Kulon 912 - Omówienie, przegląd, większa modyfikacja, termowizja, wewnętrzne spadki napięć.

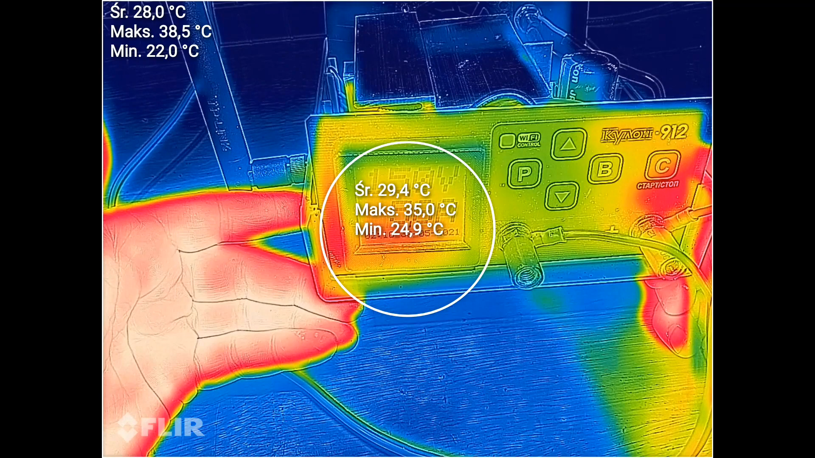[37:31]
Prawie, że do temperatury pod wyświetlaczem.
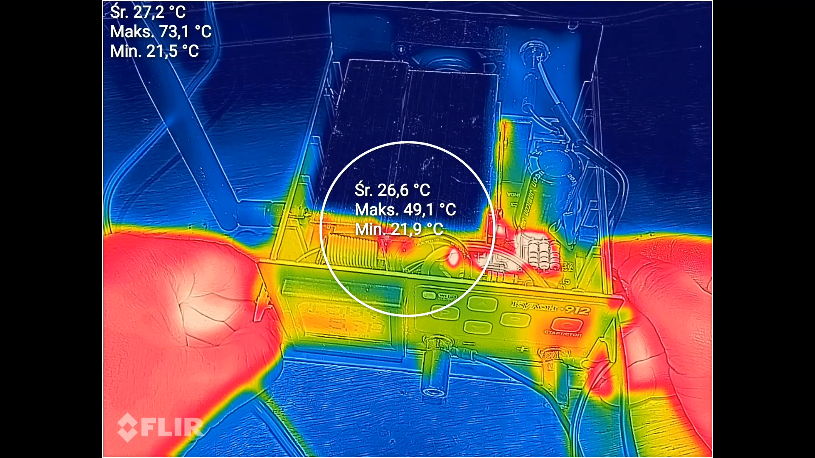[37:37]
Nie ma się czym stresować. Co się stanie, gdyby przypadkiem brakło prądu?
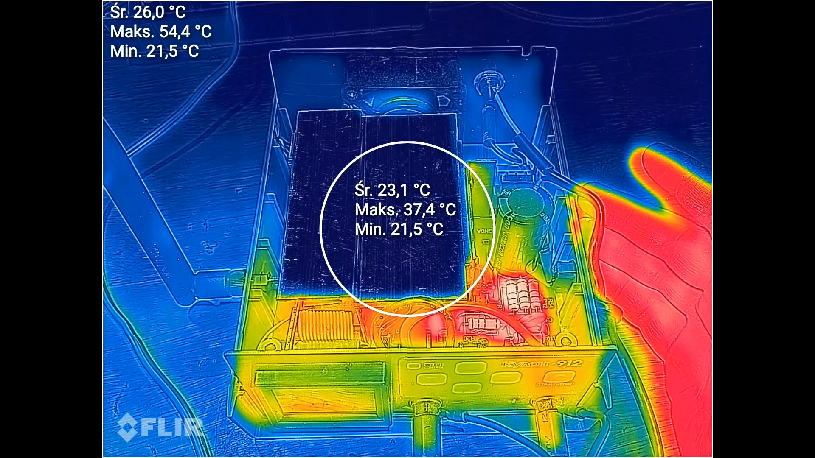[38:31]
On screen: min 21.5°C
A nie liczyć na to, że będzie kulon działał zupełnie bez wentylatora. Normalna sprawa, część eksploatacyjna. Jak się zepsuje, trzeba wymienić.
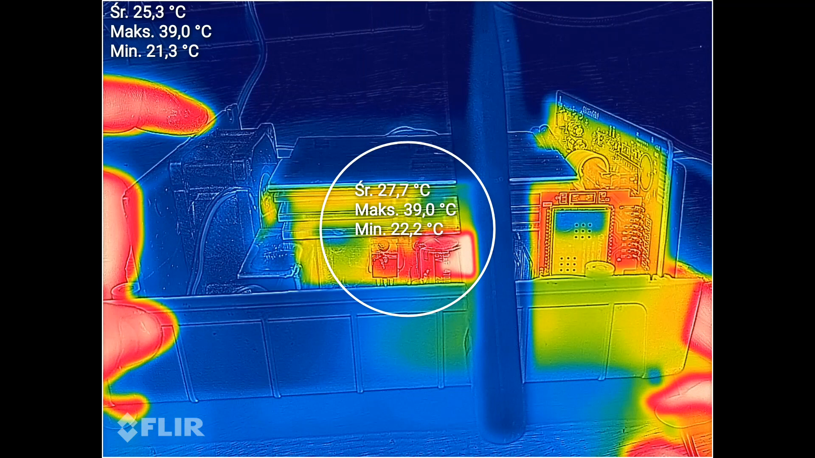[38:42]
On screen: max 39.0°C
Teraz widać, że jest dużo cieplejsza dioda niż tranzystor rozładowujący. 40 stopni. Dobrze, kulon pokazuje, że nie ma 220V.
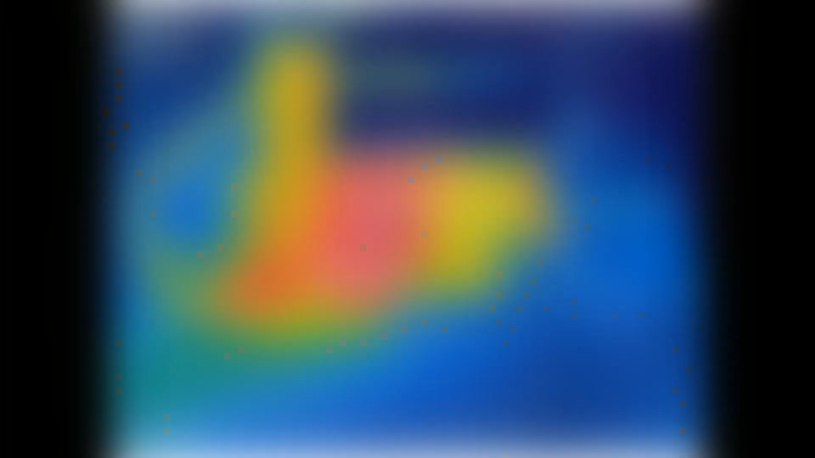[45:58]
No ale skoro tak wyszło jak wyszło, to znaczy pojawiła się okazja sprawdzić, to znaczy zacząłem obciążać tego Kulona pełną mocą.
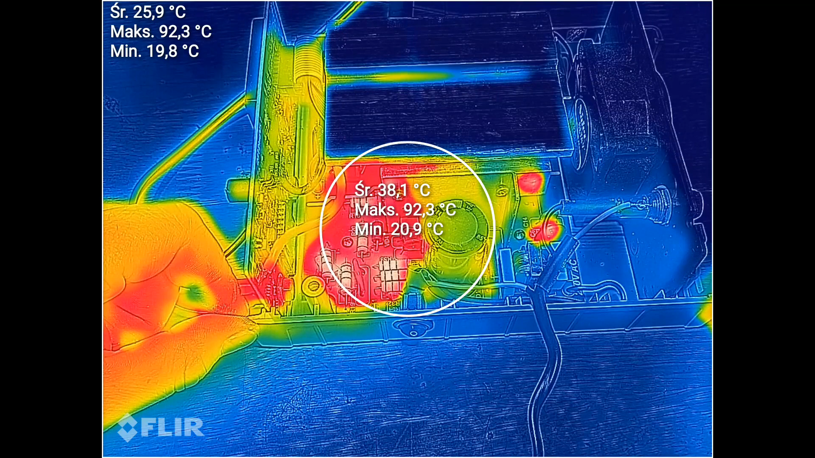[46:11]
Czyli praktycznie już teraz 12 Amperów przy 13 V. No to można sobie jeszcze poobserwować jak to wygląda temperaturowo, jeśli chodzi o pierwotną stronę na przykład.
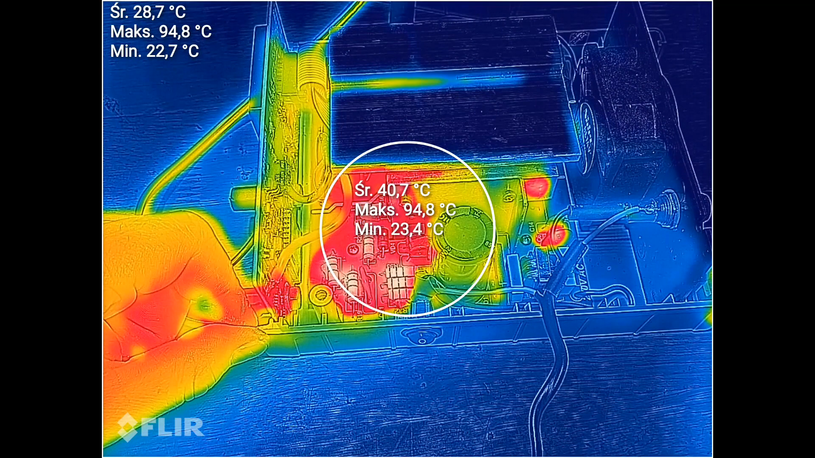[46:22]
Która właśnie w trakcie ładowania się najbardziej nagrzewa. Radiator.
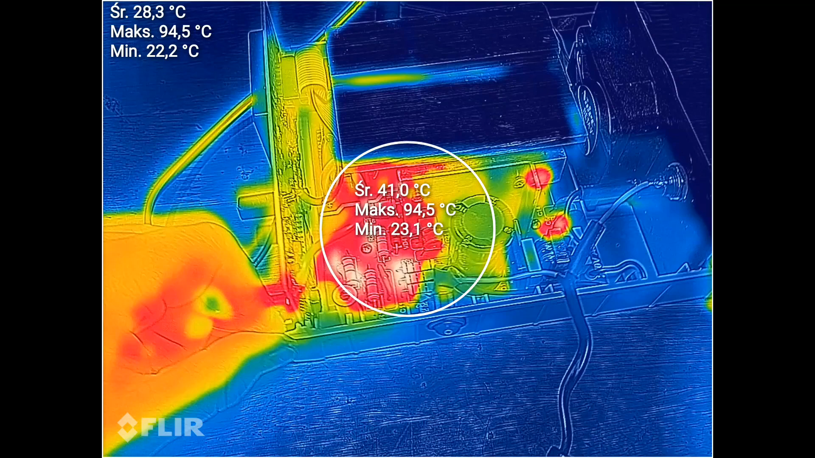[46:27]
On screen: max 94.5°C
Strony pierwotnej osiągnął około 90 stopni,
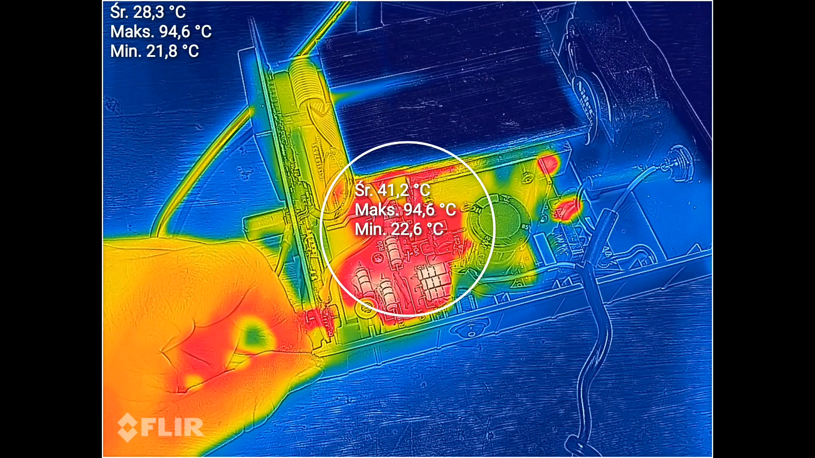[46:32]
no może 95 w porywach. Nie, 95 to jest wartość maksymalna rezystora.
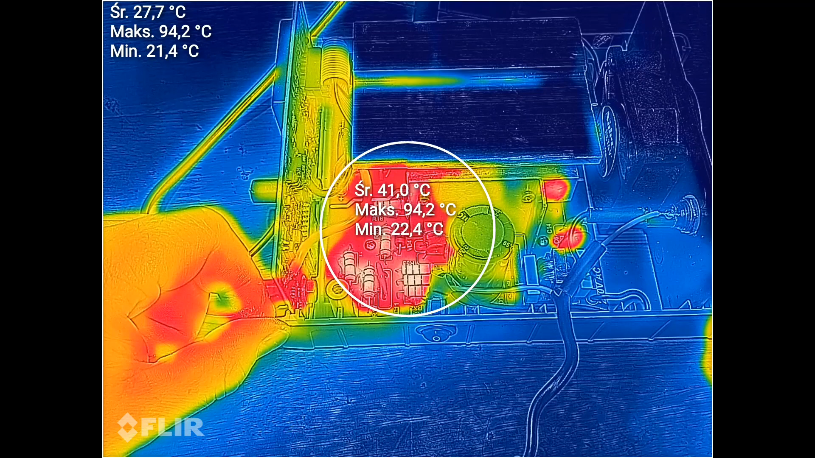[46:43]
On screen: max 94.2°C
Radiator ma wartość maksymalną, którą mi tu pokazuje właśnie w środkowym kole. Kamerka jest na rezystorze, to nie jest radiator. Jeśli tak przysłonię ręką właśnie te rezystory,
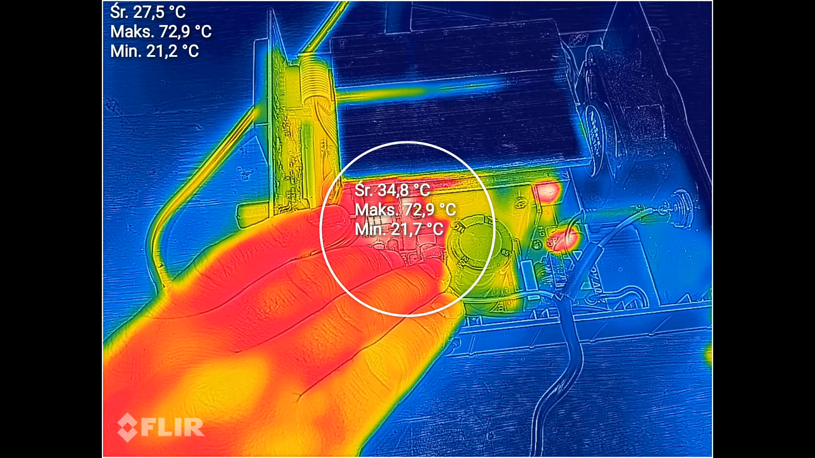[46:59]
On screen: max 72.9°C
ale nie dotykam strony pierwotnej radiatora, no to okazuje się, że radiator ma około 70 stopni.
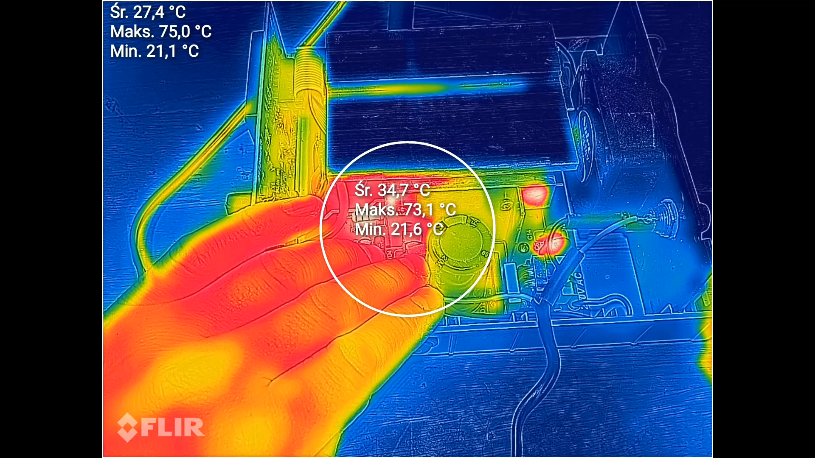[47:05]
No i to mi się podoba.
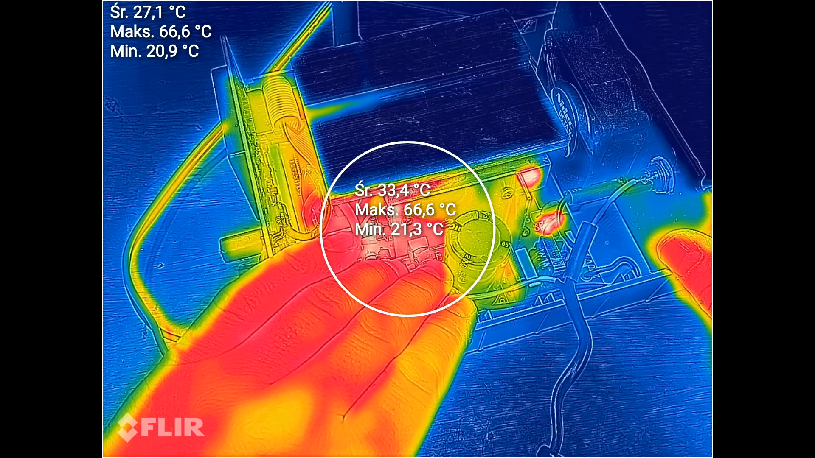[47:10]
On screen: max 66.6°C
Pełna moc. Radiator w dotyku ledwo taki ciepły był,
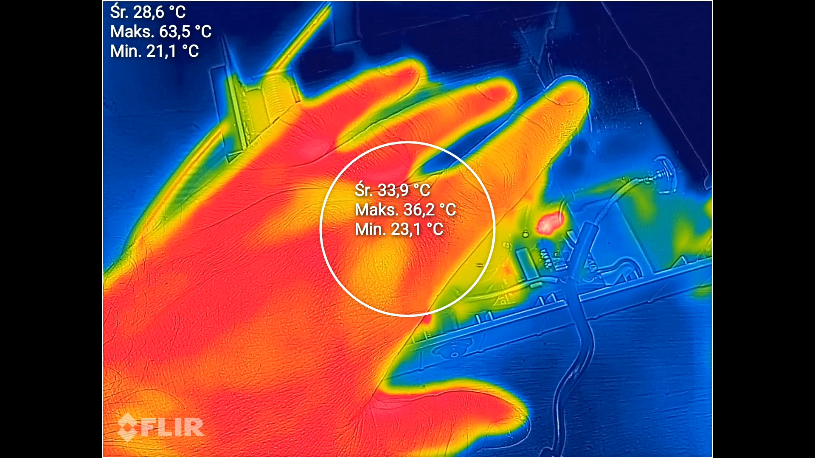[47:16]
więc prawdopodobnie maksymalna temperatura jest gdzieś tam w okolicy tranzystora.
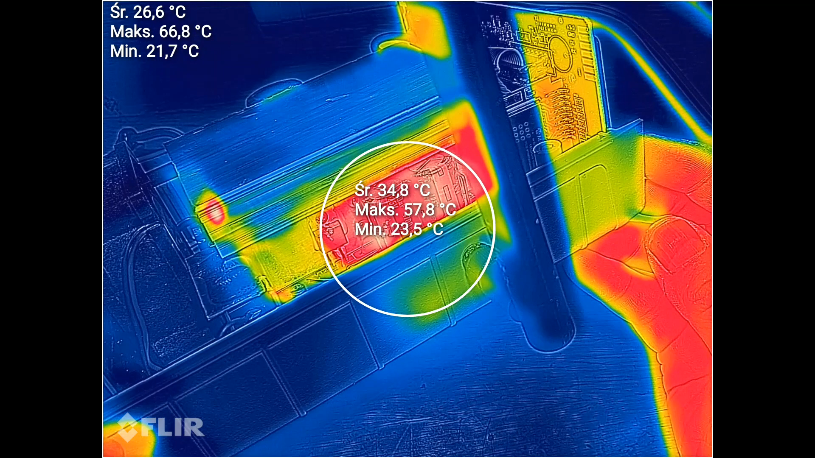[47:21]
No i tu jeszcze przy okazji można by się przyjrzeć diodzie prostowniczej strony wtórnej.
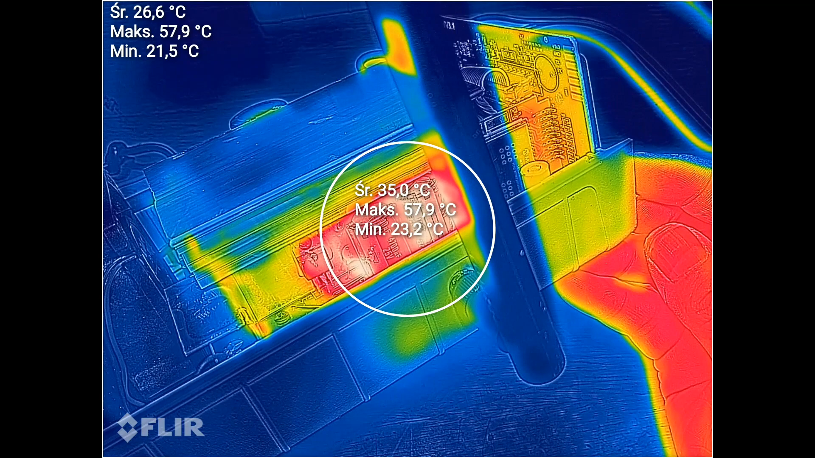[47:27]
On screen: max 57.9°C
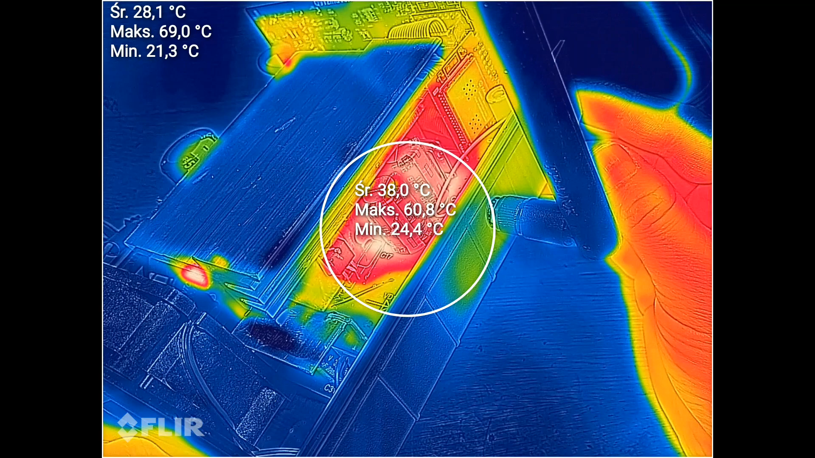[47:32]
Maksymalne ciepło, jakie tutaj kamerka zauważa gdzieś w okolicach, w okolicach tego,
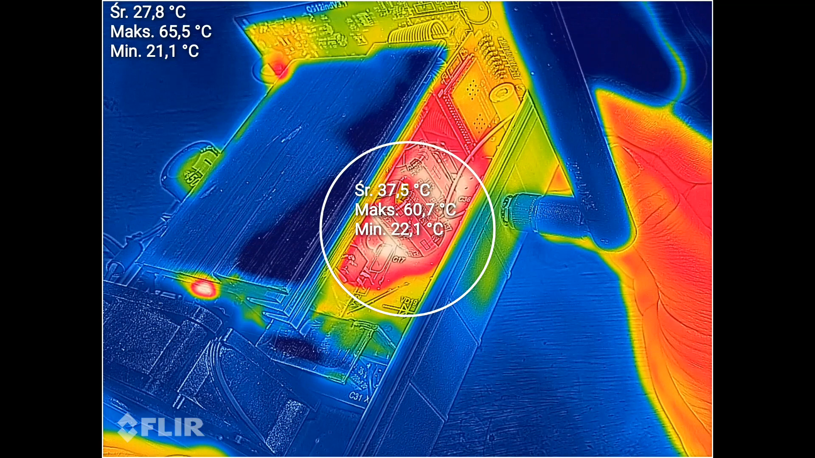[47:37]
tego tranzystora niby rozładowującego, czy tam diody prostowniczej tam w głębi.
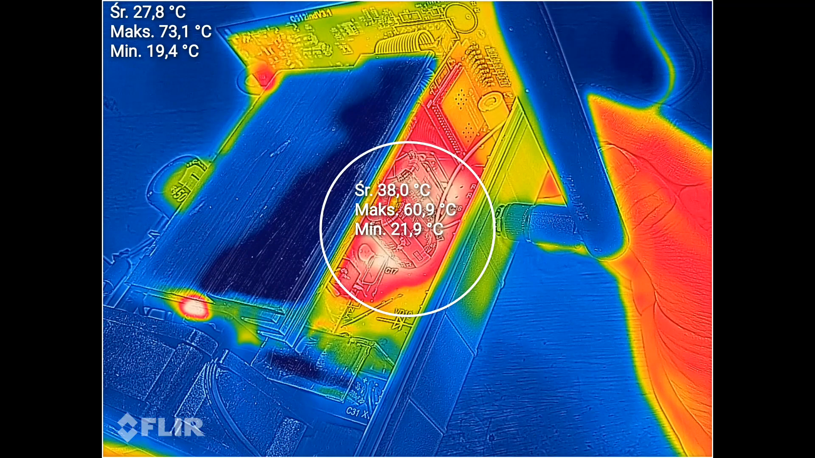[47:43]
Nie przekracza 60 stopni, więc też bardzo dobrze.